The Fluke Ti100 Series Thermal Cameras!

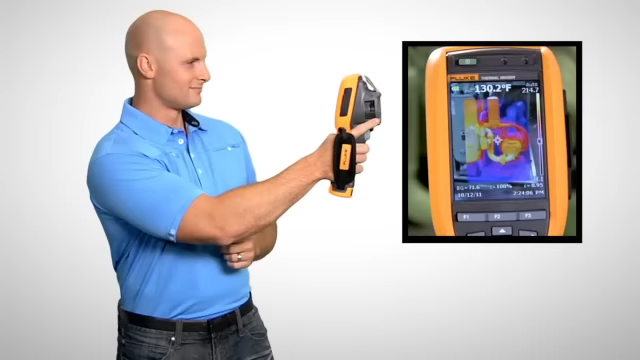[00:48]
On screen: spot 130.2°F
And auto-blend mode lets you blend partially transparent infrared and visible images into a single view.